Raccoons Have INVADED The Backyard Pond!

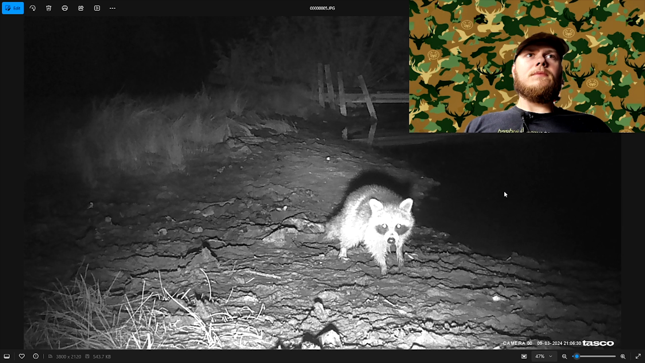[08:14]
oh go back here next picture next picture don't really see any difference between those two got another raccoon right there got a frog right here if you can see that that frog right there there's another raccoon right there's probably might be that same one or a different one
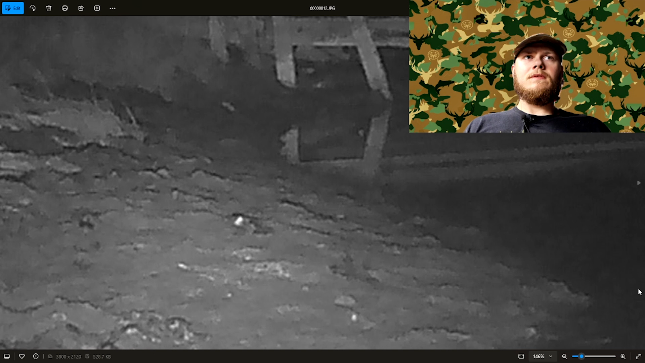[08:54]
and we got another raccoon another raccoon right there could be something over here
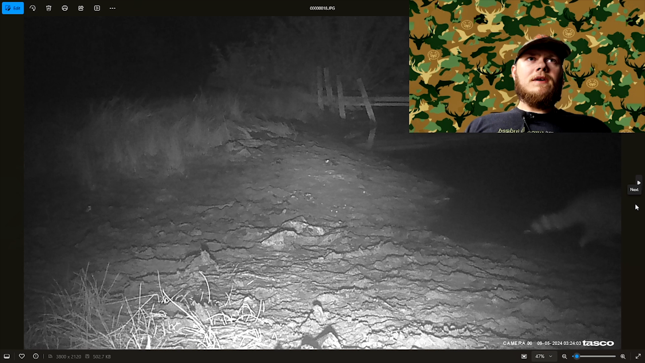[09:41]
skunk right here i didn't think we'd see a skunk out here i expected mostly raccoons and another raccoon another raccoon two raccoons right there
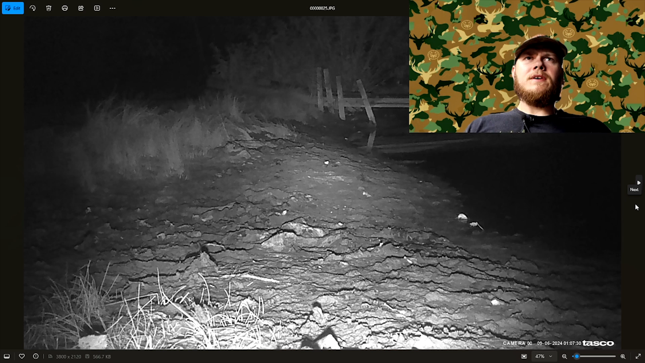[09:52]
got another raccoon raccoon all right we are on
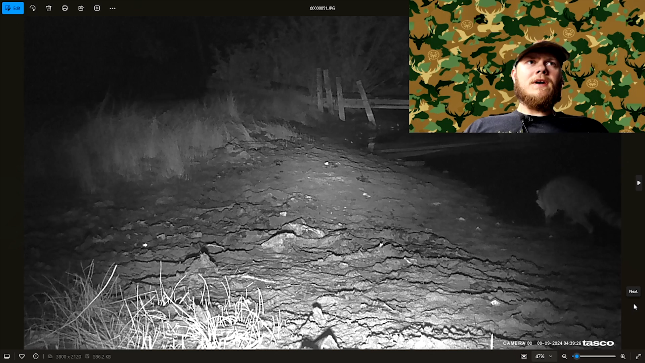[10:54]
just cruising up the bank there's daffy right there and he's like what is that